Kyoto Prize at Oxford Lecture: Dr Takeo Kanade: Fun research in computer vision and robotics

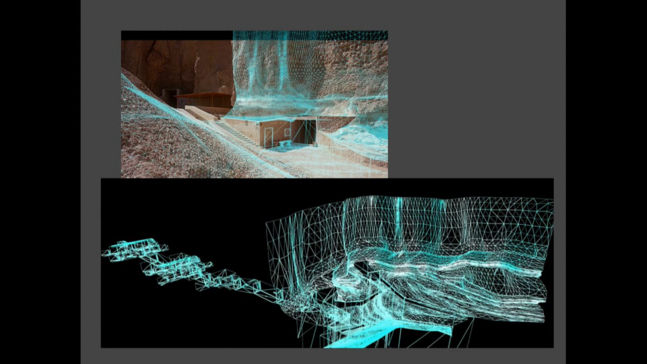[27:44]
which at that time was new and today it was, as you may know, commonly done.
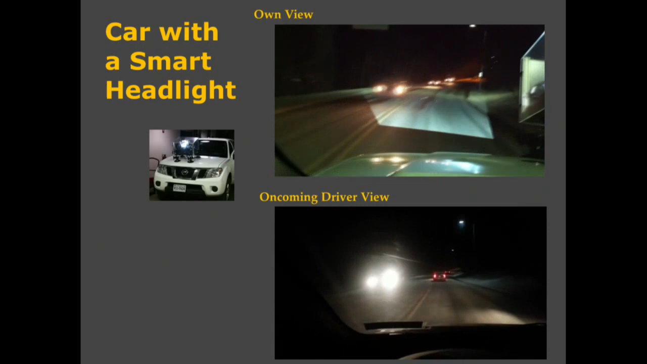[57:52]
Indeed, if it's perfect, he would see my car, even with headlights off. That doesn't work that way, of course, because light comes out of direct from, you know, mutual reflection. And, once we know that, we can do a lot more different things. Like, we know today, where is a driving lane? A car knows that. A car knows where the pedestrian is, where the bicycler is, and then, therefore,
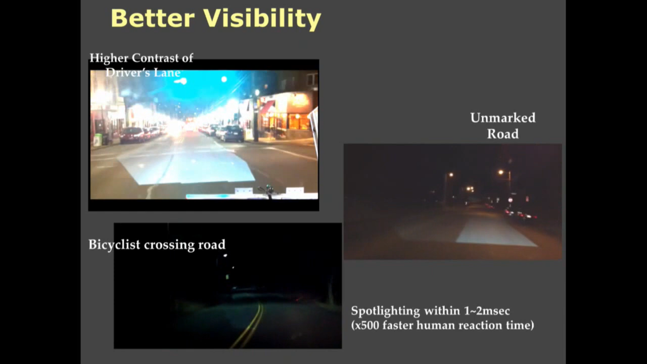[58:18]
we can actually turn more lights toward them and show the driving lane,
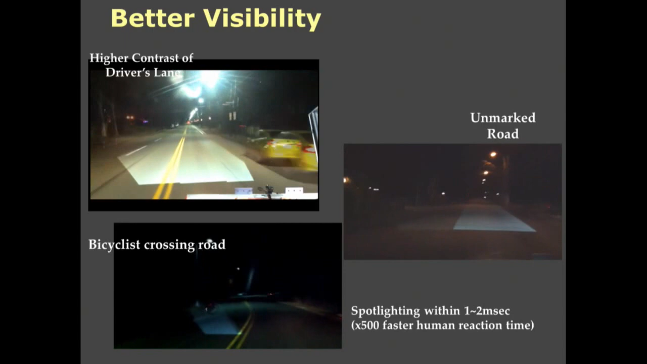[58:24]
especially in the road countryside, and that will make it more safe. And, you can actually put this kind of thing, small, and put the truck.